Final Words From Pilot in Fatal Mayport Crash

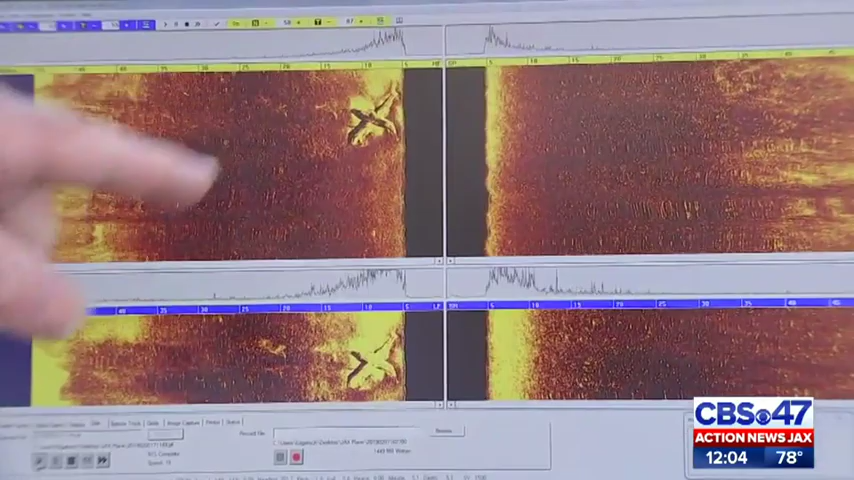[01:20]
This is a sonar image showing the moment crews discovered the wreckage from a plane crash in December.